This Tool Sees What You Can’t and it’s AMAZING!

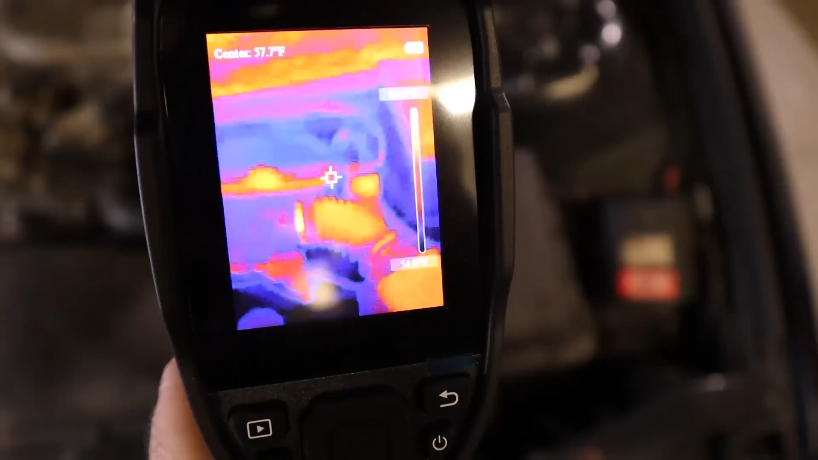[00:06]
I'm going to show you three really cool tests that you can do with these tools however there are loads that you can actually do.
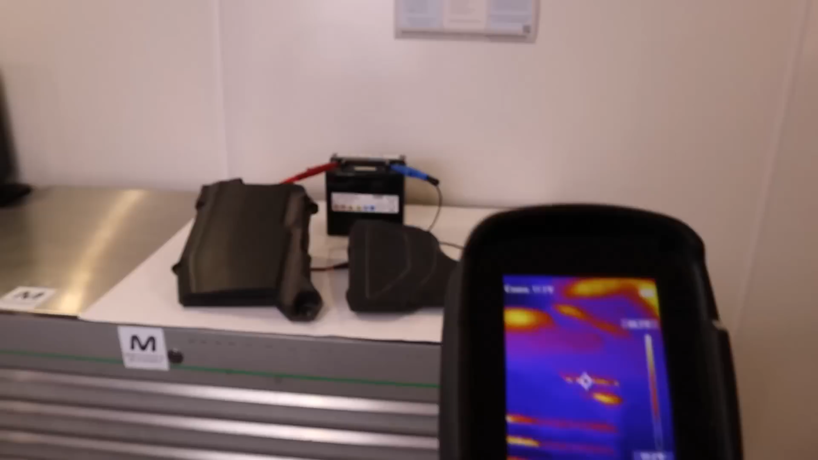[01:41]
However if we point this over at it we can see one of them there has got you know a real heat spot on it okay
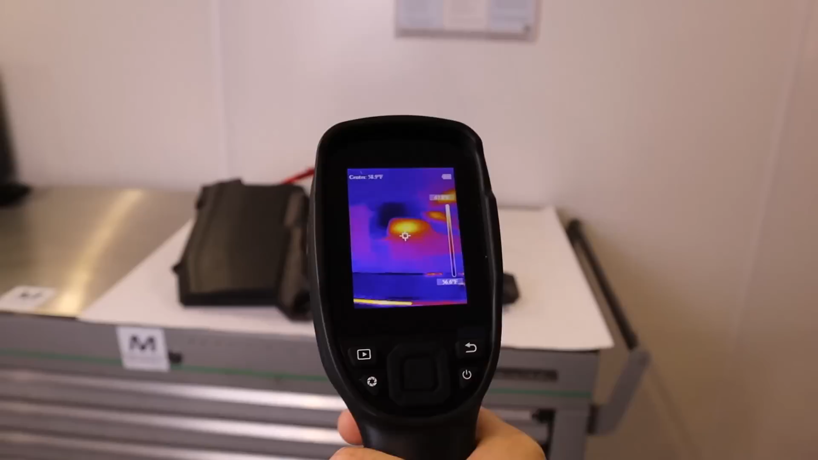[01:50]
see that that one's glowing red.
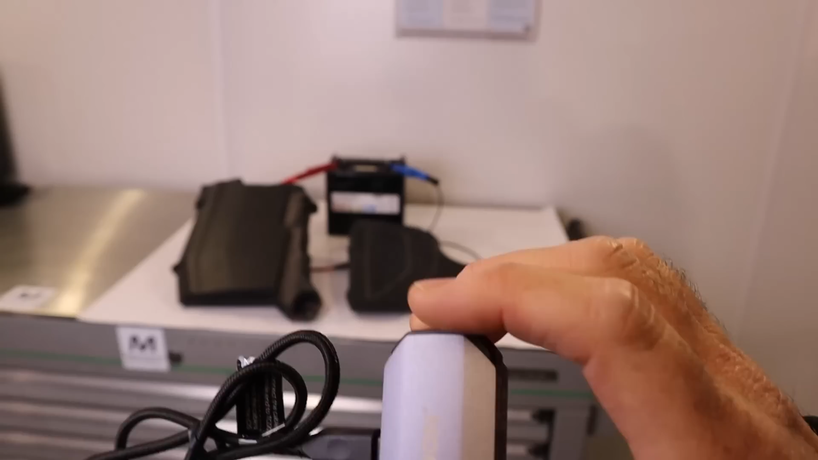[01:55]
If we take a look with the TC view the reason I've got this cable on here is I opted to go for the USB-C
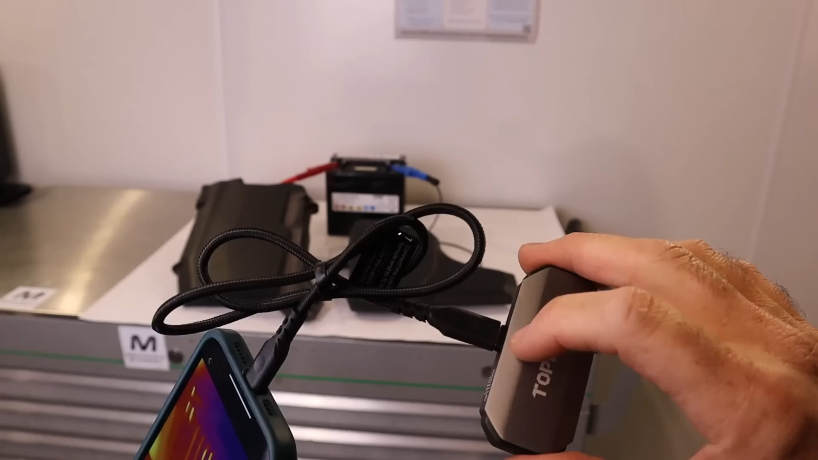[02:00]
iPhone camera and this is still the older iPhone however I'll probably update
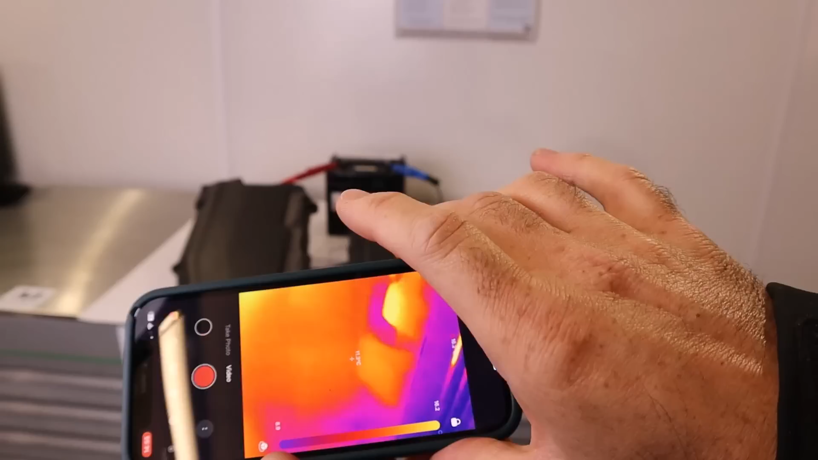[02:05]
this soon so I wanted the latest version so that's why I've got this cable on
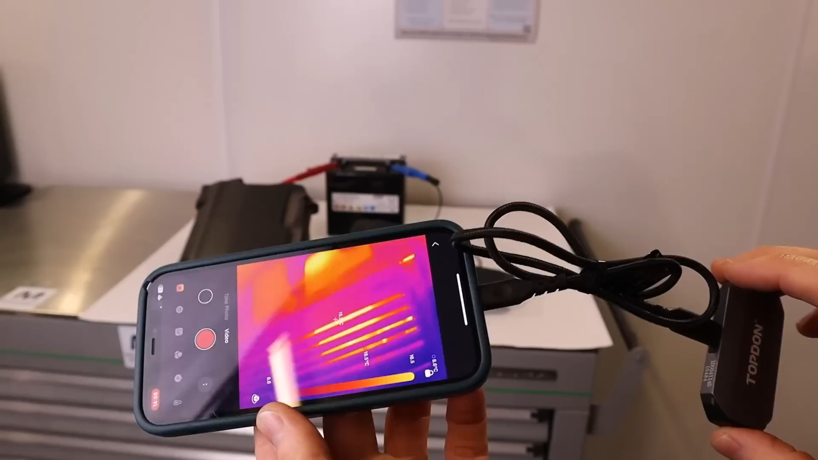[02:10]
there and you just choose the right one for you. So if we just come over the top of here we can see that this is picking out the temperatures it picks out the highest and the lowest temperatures.
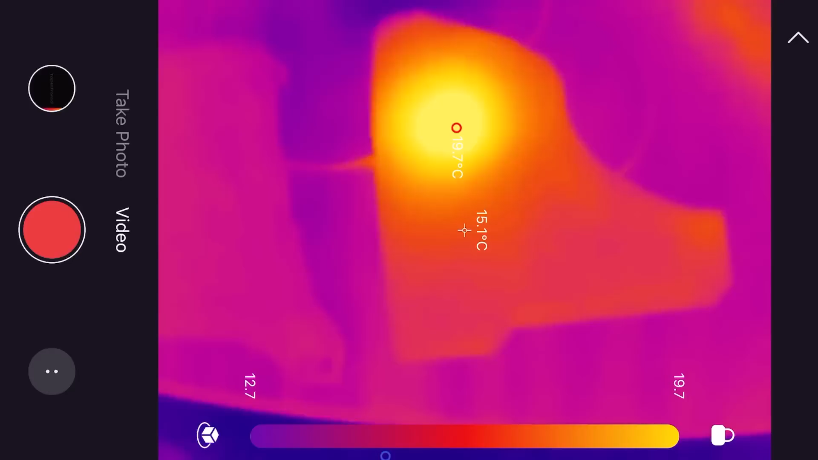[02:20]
On screen: spot 15.1°C, max 19.7°C
That there where the hot spot is about 19 degrees Celsius and the trim itself is about 15 okay so you can see it's clearly very different.
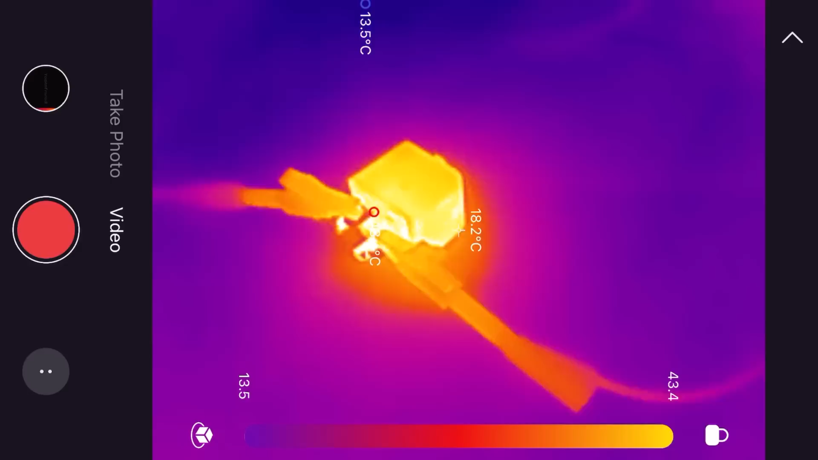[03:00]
On screen: min 13.5°C
So that's really cool stuff and what I really wanted to show you there is that you don't have to be pointing directly at the component.
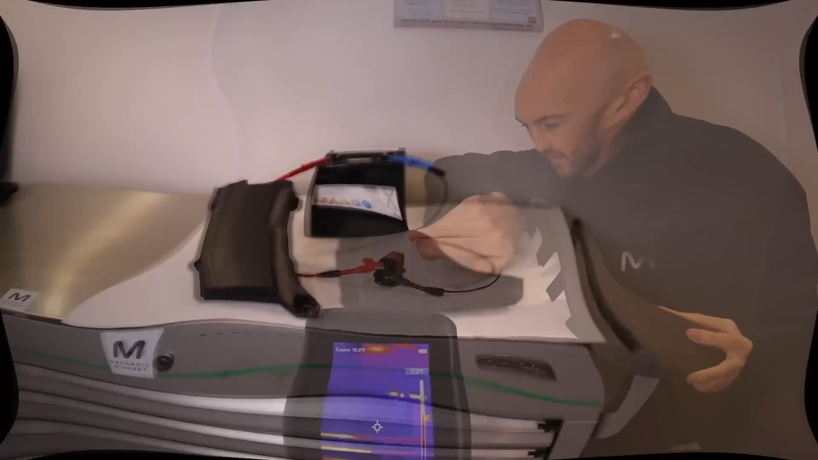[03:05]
That component will radiate small amounts of heat that will be absorbed
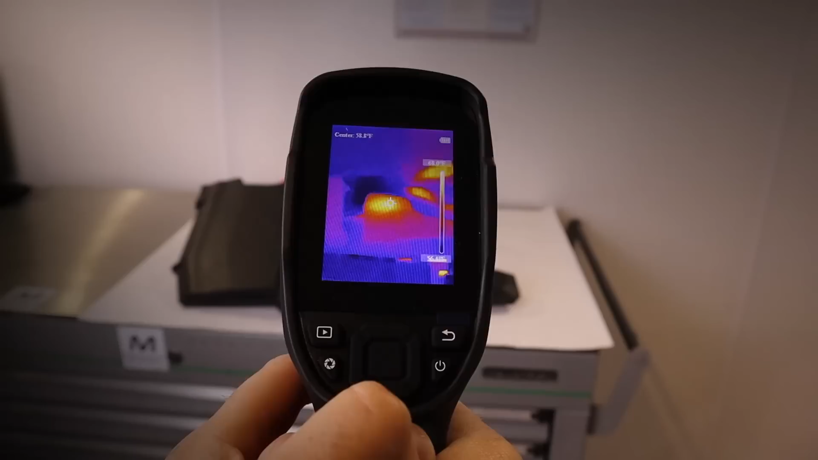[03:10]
by everything around it and as long as the car has been left overnight in a cool spot or you know it should glow up like a beacon.
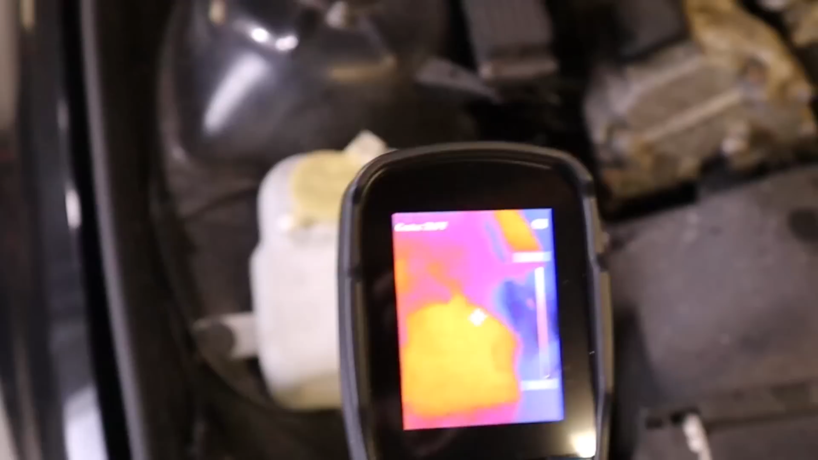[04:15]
Okay so coming from back here really there's nothing that's majorly kind of sticking out.
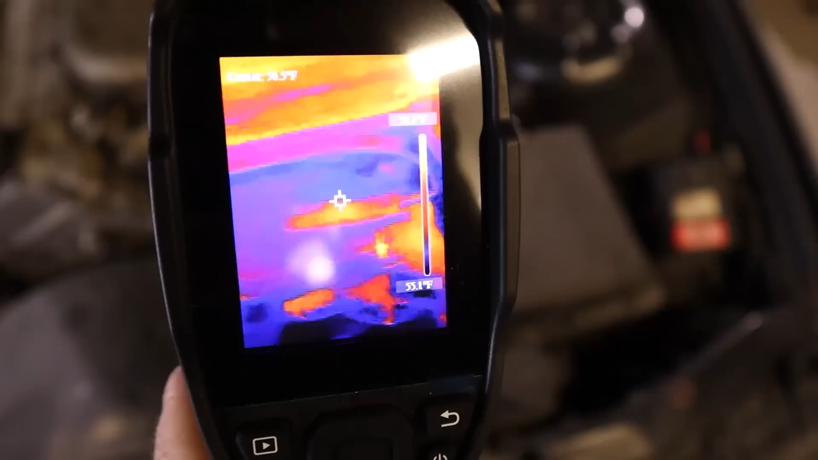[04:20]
What you will notice is that these metal
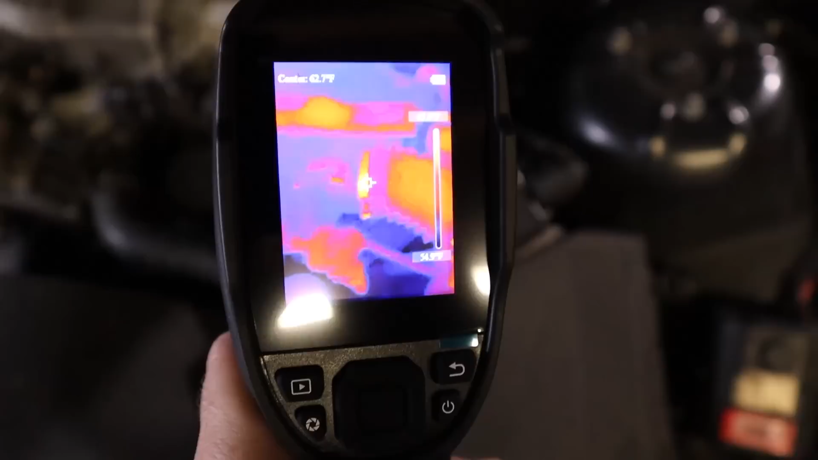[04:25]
parts do reflect heat from the surrounding areas.
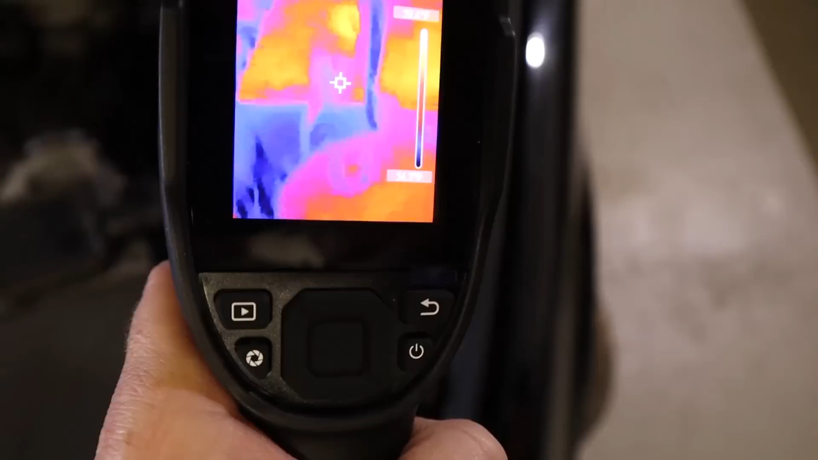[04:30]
If we go over to the fuse box here again there's nothing nothing screaming out.
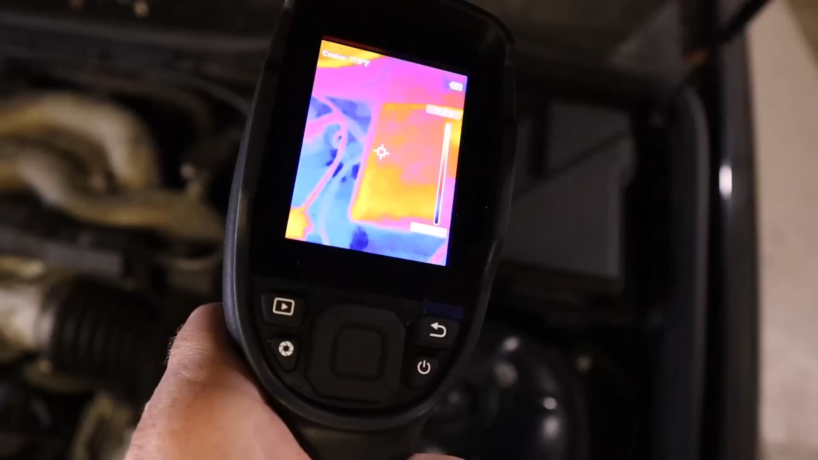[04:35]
There's the fuse box actually nothing really going on in there.
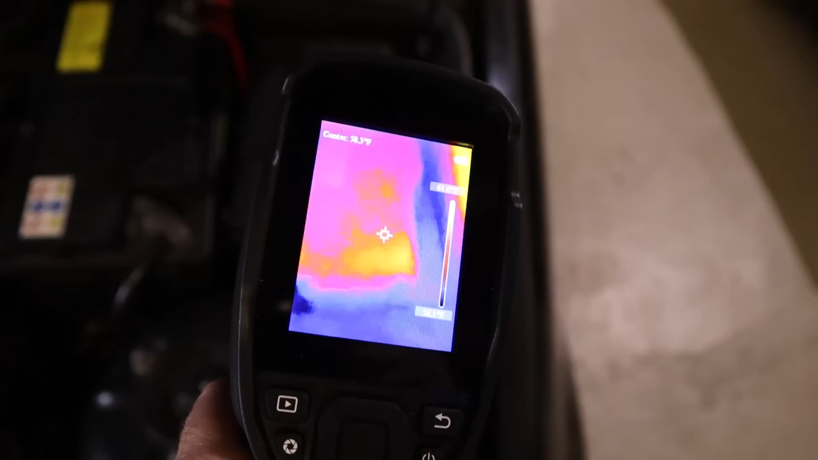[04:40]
So quite interestingly on this car it may be because none of the fuses are up here but sometimes the fuses will
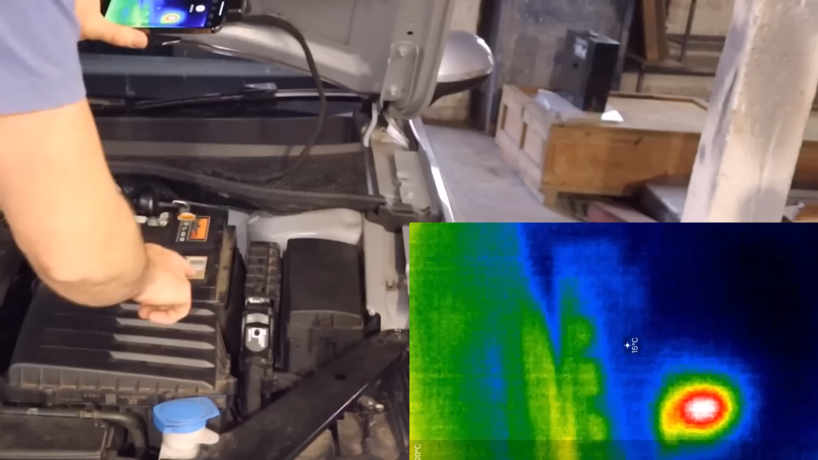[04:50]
show up as warm during a battery drain test.
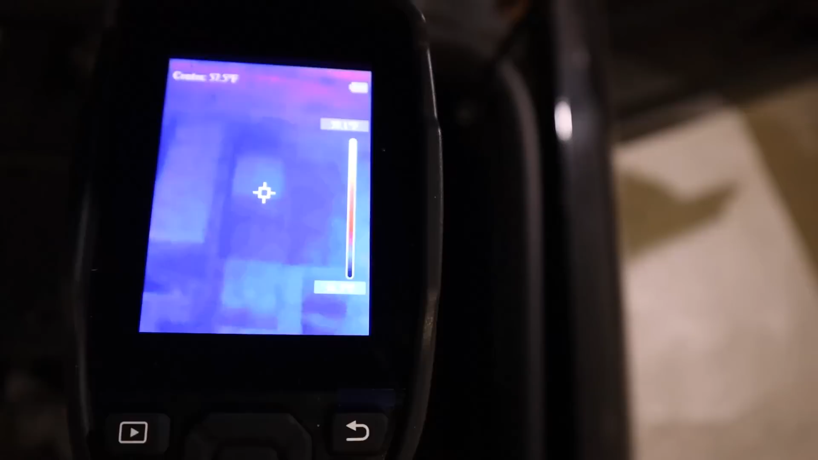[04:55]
Now interestingly on this car everything inside the fuse box was all around the same temperature.
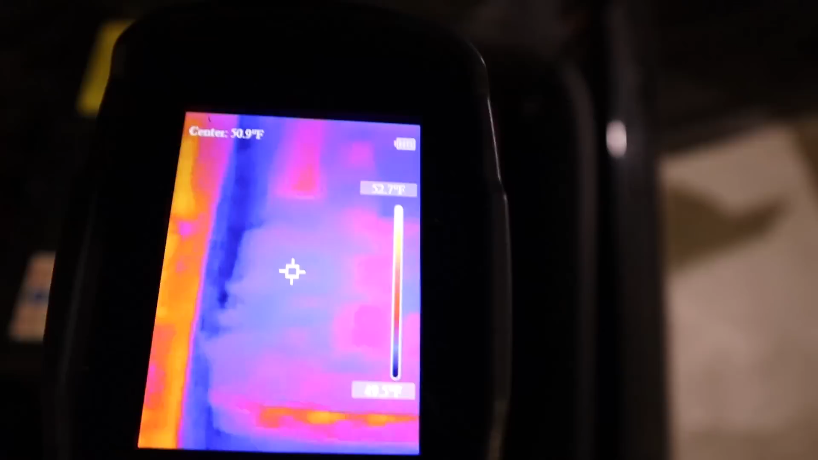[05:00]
On screen: scale top 52.7°F
So that's just one to be careful of.